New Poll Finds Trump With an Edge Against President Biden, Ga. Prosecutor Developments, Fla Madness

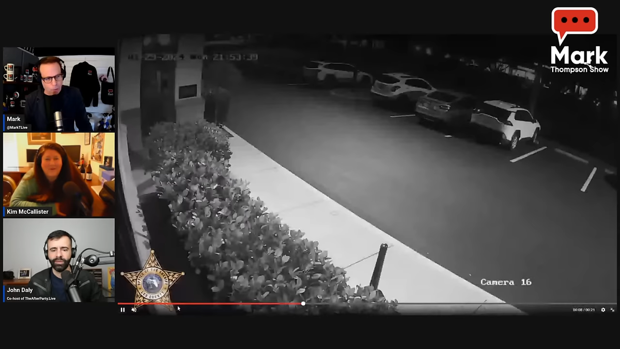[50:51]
the guy just walks out with it that's a brazen theft just grabbed it and ran not even ran briskly walked right out no it's true